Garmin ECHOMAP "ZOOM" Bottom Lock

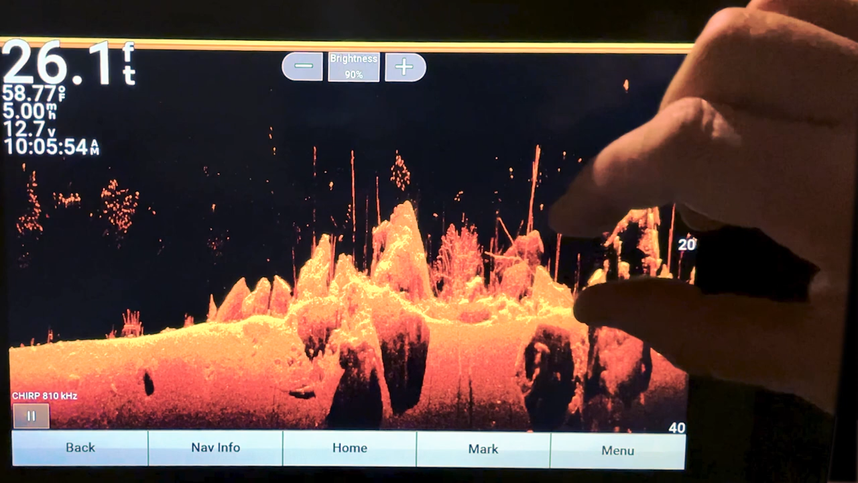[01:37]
On screen: depth 26.1 ft, water 58.77°F
just pretty much use the magnify box which you can pinch that on move
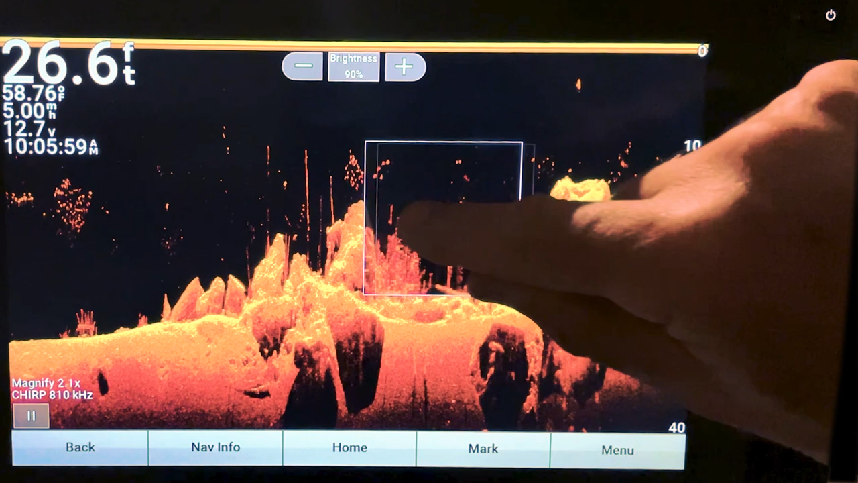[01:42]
On screen: depth 26.6 ft, water 58.76°F
it around and take a look at things in your regular screen let's say you're really hunting and searching and you want to just lock into that bottom okay so let's go menu zoom bottom lock
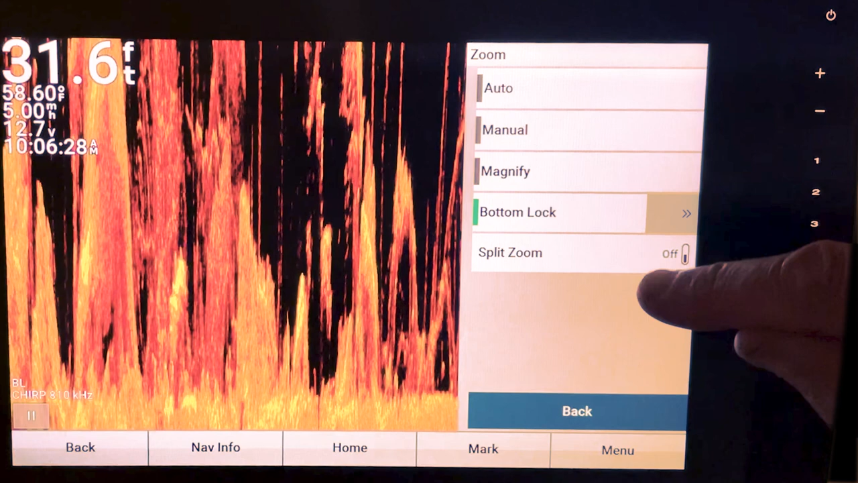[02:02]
On screen: depth 31.6 ft, water 58.60°F
and that just really puts you right there at the bottom but you really can't see a whole lot so let's go one step further they got what's called a split zoom
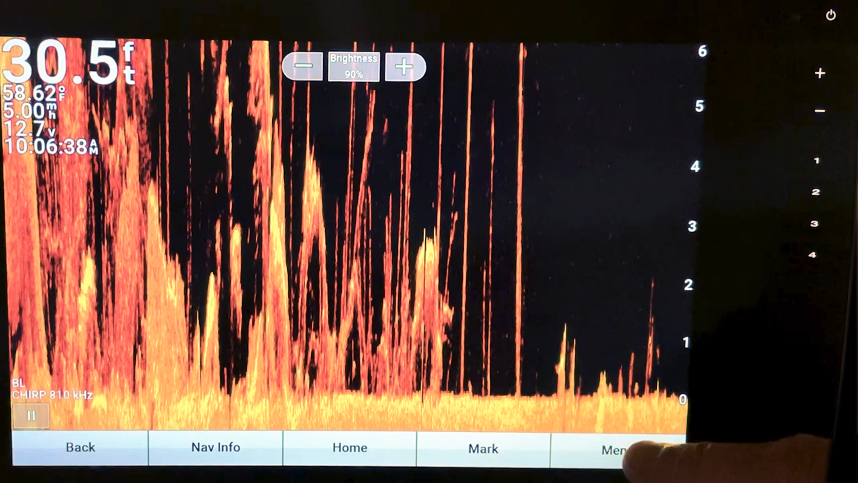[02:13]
On screen: depth 30.5 ft, water 58.62°F
and that lets you take a look at the whole picture go ahead and turn that on
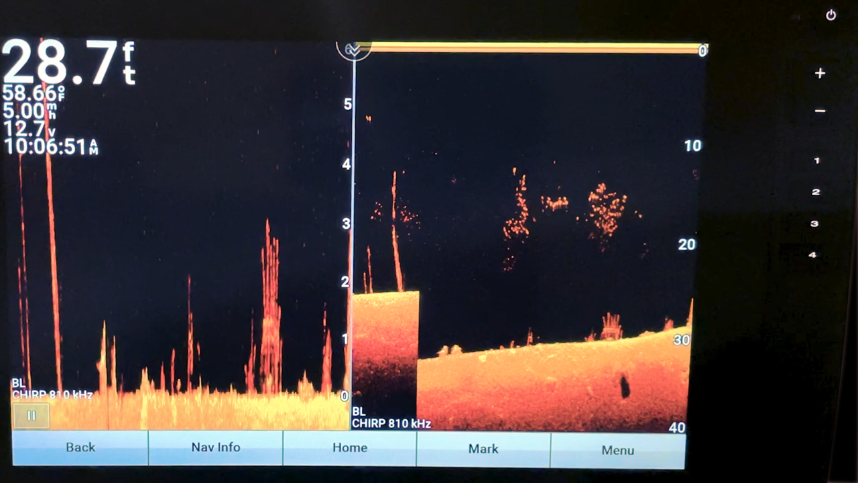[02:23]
On screen: depth 28.7 ft, water 58.66°F, speed 5.00 mph
and as you can see the bl right there that means bottom lock so
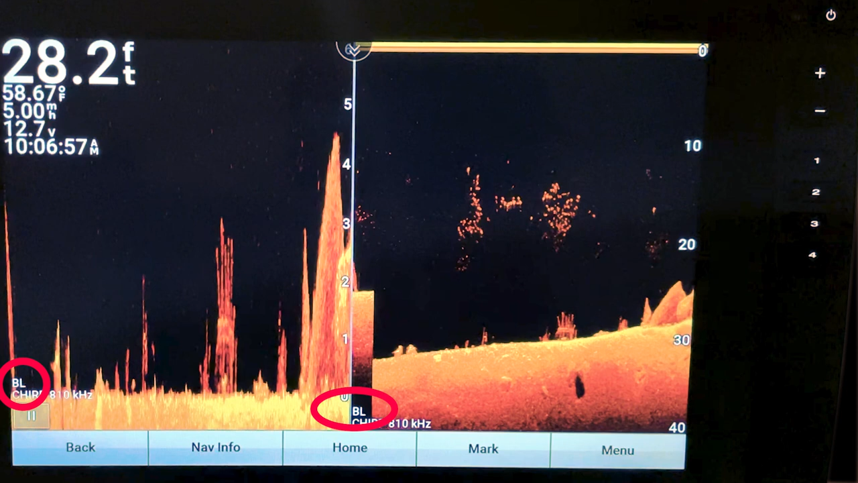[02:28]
On screen: depth 28.2 ft, water 58.67°F
right now you're going to stay on the bottom in about a range of six foot okay if you wanted to change that and go more or less let's go menu span
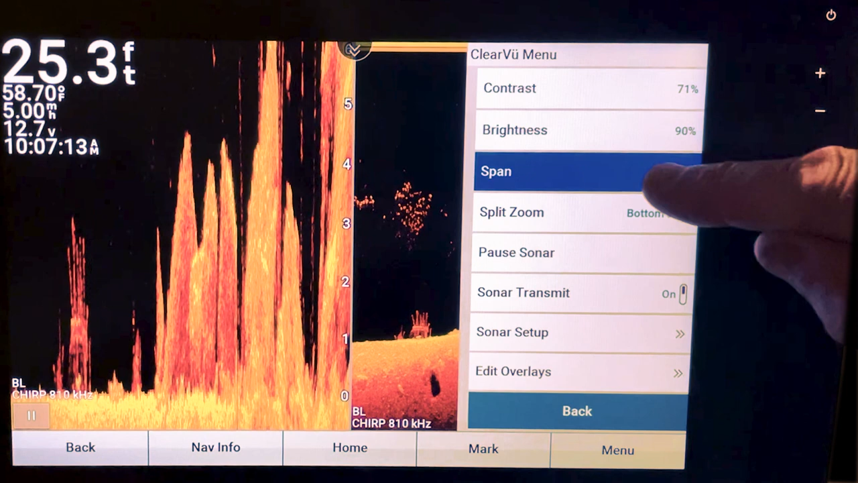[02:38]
On screen: depth 25.3 ft, water 58.70°F
and let's say we want to go
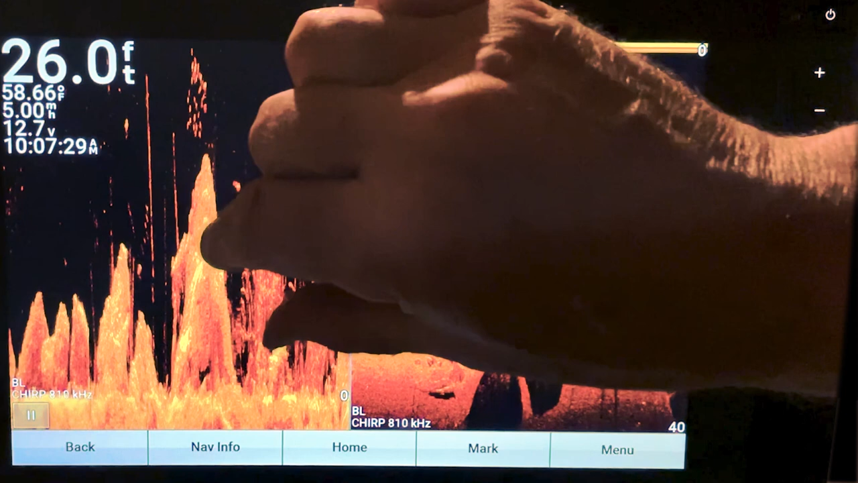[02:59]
On screen: depth 26.0 ft, water 58.66°F
your fingers don't do anything except for if
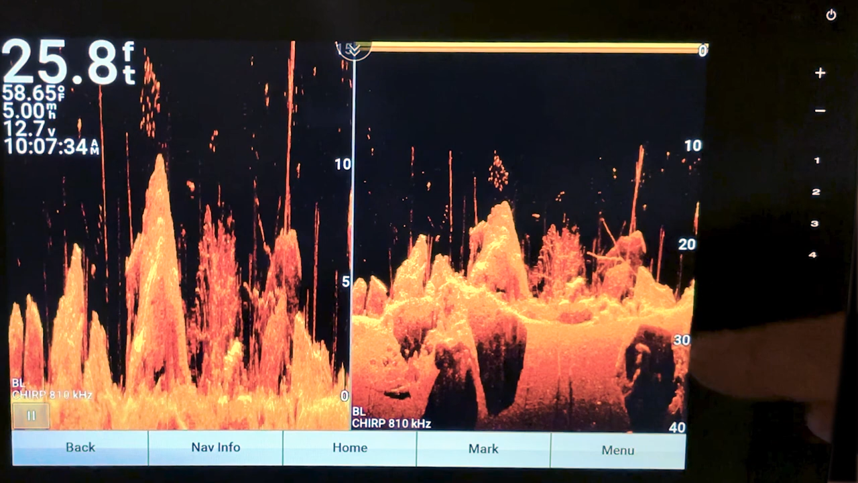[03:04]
On screen: depth 25.8 ft, water 58.65°F
you do want to stop and mark a waypoint you can still slide that way
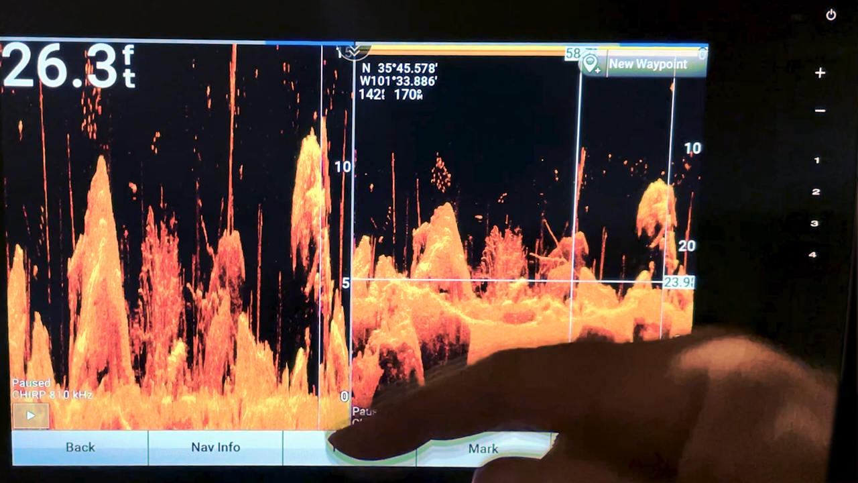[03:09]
On screen: depth 26.3 ft
or hit the pause button and there's your crosshairs if you wanted
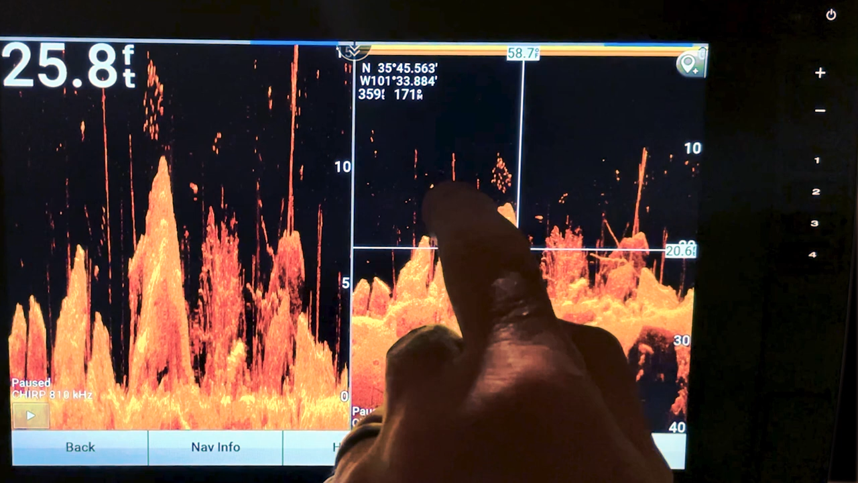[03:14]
On screen: depth 25.8 ft
to mark a spot and then of course from there remember don't hit the mark
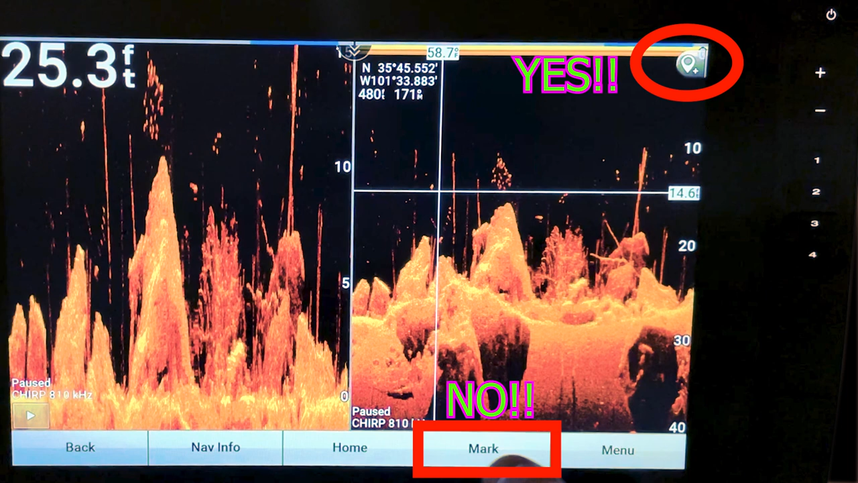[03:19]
On screen: depth 25.3 ft
down here on the menu hit the teardrop okay
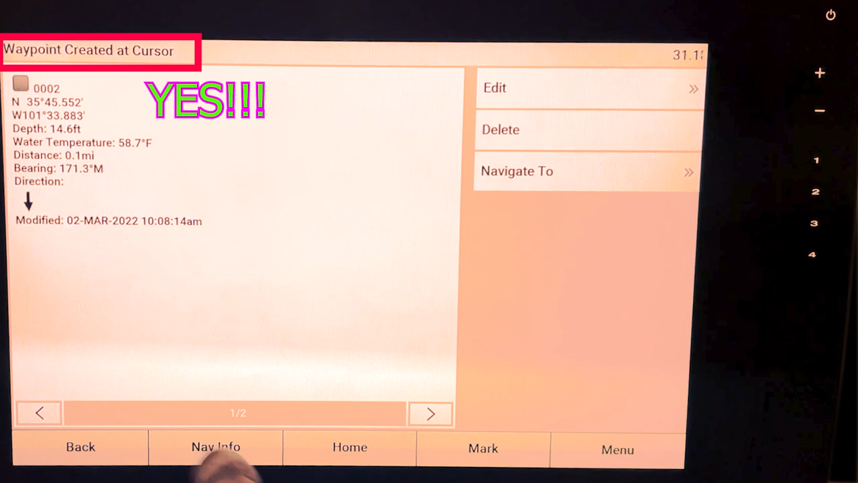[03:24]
let's go ahead and hit play again now
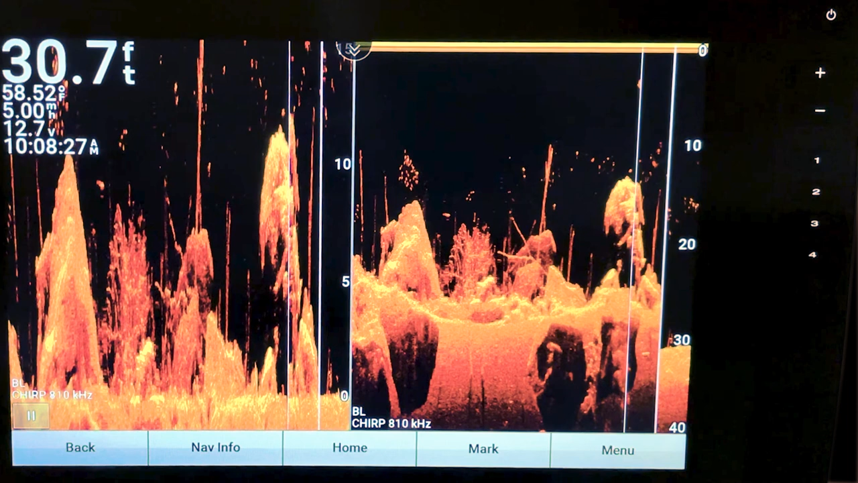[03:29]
On screen: depth 30.7 ft
if you wanted a little more control over it you could go menu
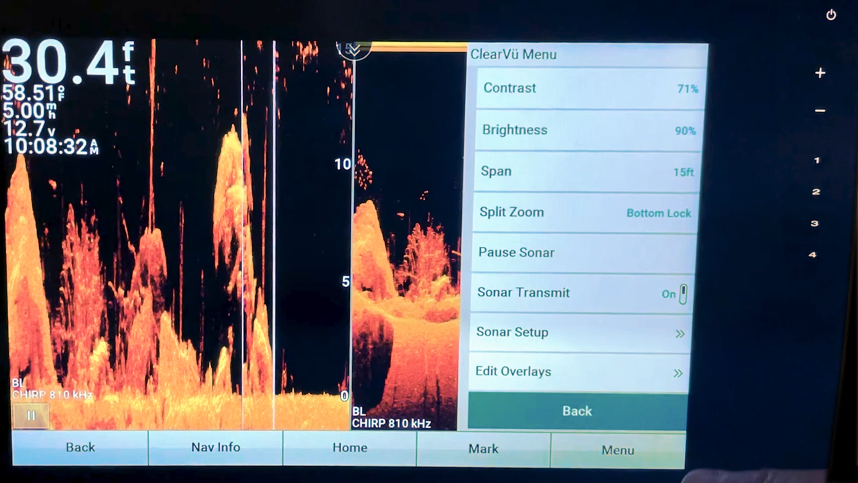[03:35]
On screen: depth 30.4 ft, water 58.51°F
go back to your split zoom and you can go manual if you want
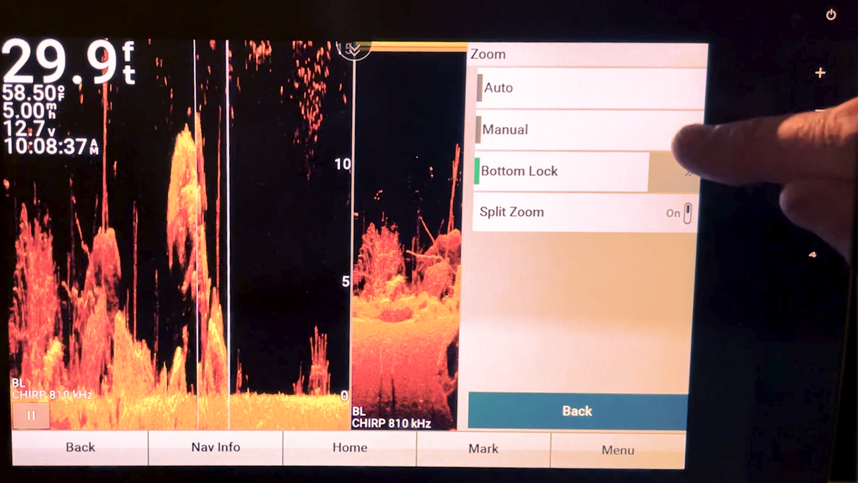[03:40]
On screen: depth 29.9 ft, water 58.50°F
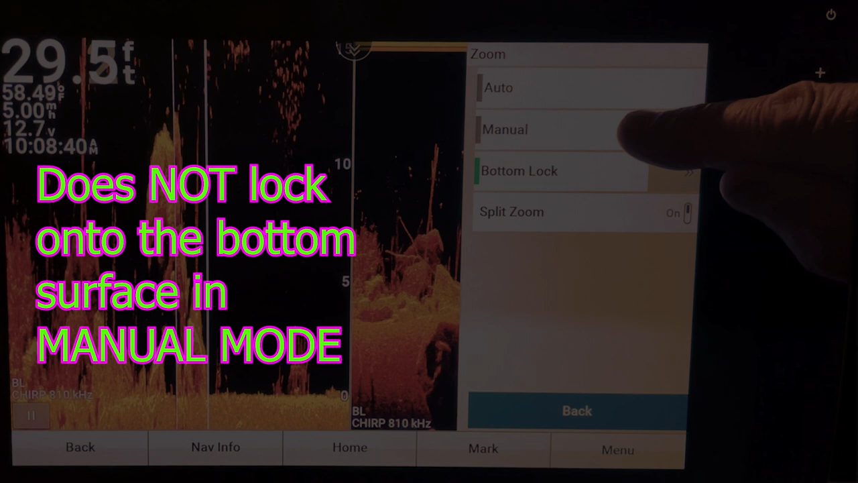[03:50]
On screen: water 58.49°F
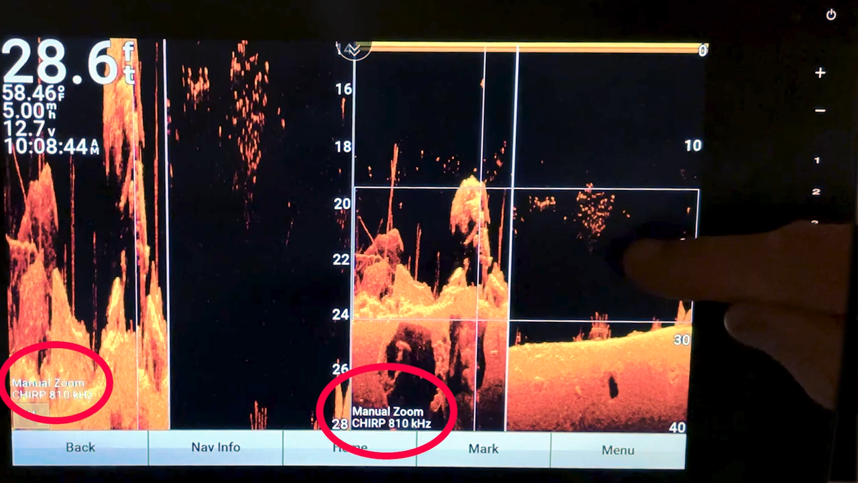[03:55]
On screen: depth 28.6 ft, water 58.46°F, speed 5.00 mph
and from there you can move the zoom around with your finger
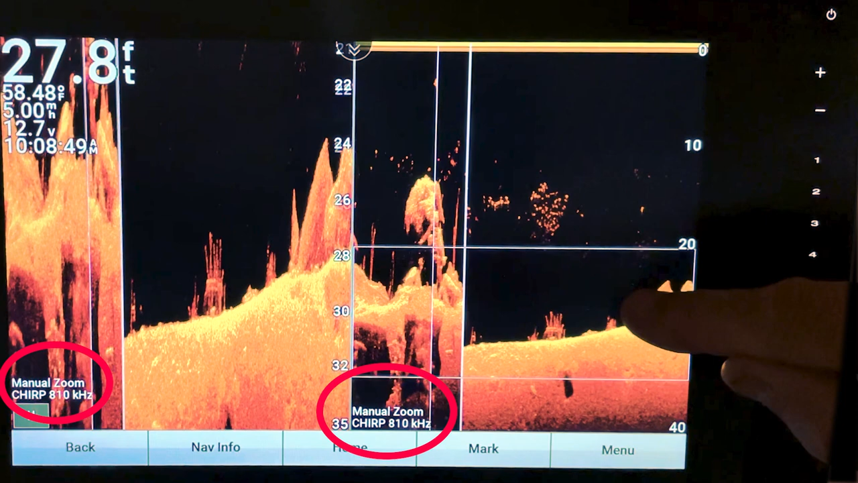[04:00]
On screen: depth 27.8 ft, water 58.48°F
and that's not too bad an option either